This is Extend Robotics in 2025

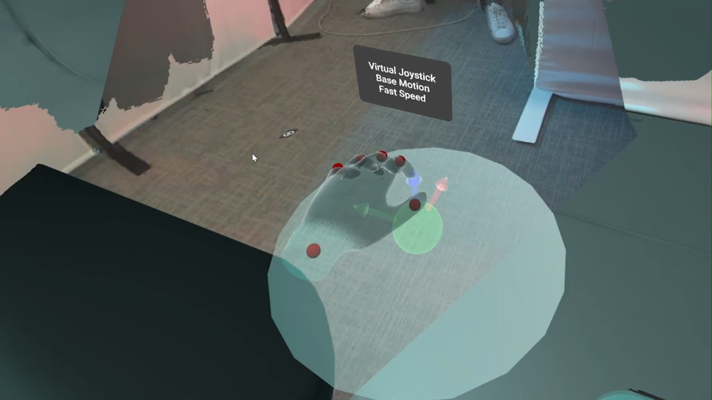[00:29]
Whereas in virtual reality, it allows users to really immerse themselves into a 3D world.